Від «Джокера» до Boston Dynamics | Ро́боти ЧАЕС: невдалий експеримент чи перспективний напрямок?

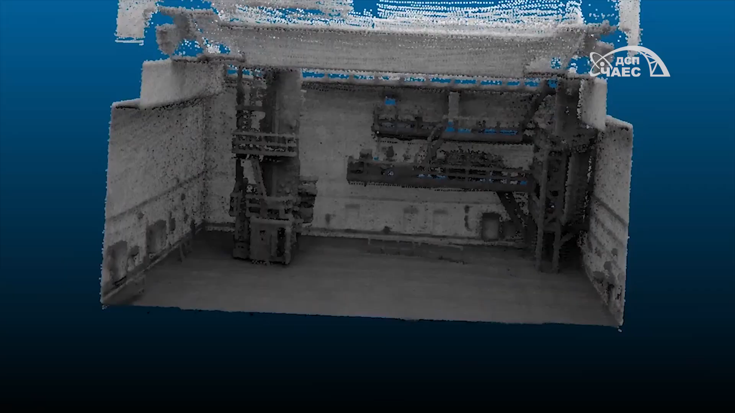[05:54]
Перша – це унікальні детектори з Бристоля, які одночасно вимірюють радіоактивність та наносять її джерела на 3D-мапу. А друга – випробування роботизованих платформ,
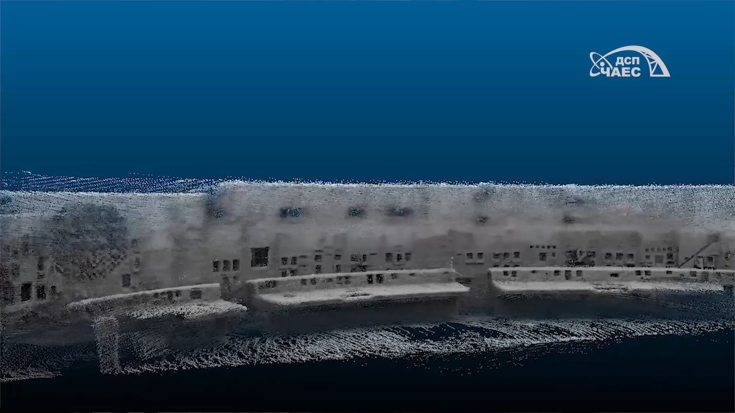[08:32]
І, скажімо так, на таку 3D-карту накладати ці дані. Це така ідея. Як воно буде, там буде бачити.